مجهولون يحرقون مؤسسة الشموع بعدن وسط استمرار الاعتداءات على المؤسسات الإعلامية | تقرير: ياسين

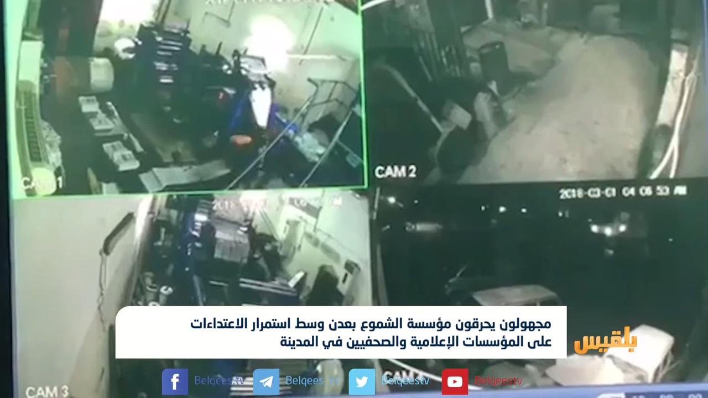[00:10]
وتكرس وضعا سيئا في زمن التكدس غير المسبوق للقوة والسلاح وعلى الأخص في العاصمة السياسية المؤقتة عدن مؤسسة الشموع التي تتخذ من المدينة الخضراء بشمال عدن مقرا لها فعرضت فجر الخميس للاقتحام من قبل عناصر تستقل أطقما عسكرية مسلحة هاجم المسلحون المؤسسة وموظفيها وأشعلوا النار في المطبع والمكاتب والمحتويات الأخرى قبل أن يرحلوا مخلفين وراءهم أضرارا بالغة في الممتلكات إلى جانب
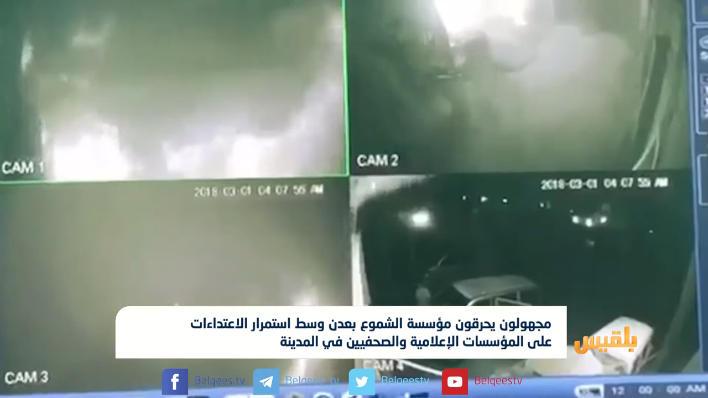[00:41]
بعض الإصابات التي طالت العاملين ومن بينهم سكرتير صحيفة أخبار اليوم محمد عبد الواسع الشرعبي سجلت كاميرات المؤسسة واقعة الهجوم على نحو اللا يعفل جهات المعنية في العاصمة السياسية المؤقتة للبلاد من القيام بواجبها إزاء أهجوم ليس له من تفسير واضح سوى أنه يدل على المرحلة السوداء التي تعيشها المحافظات الجنوبية المحررة رغم الفرص المتاحة لترسيخ نفوذ الدولة والقانون الهجوم على مؤسسة الشموع التي كان لها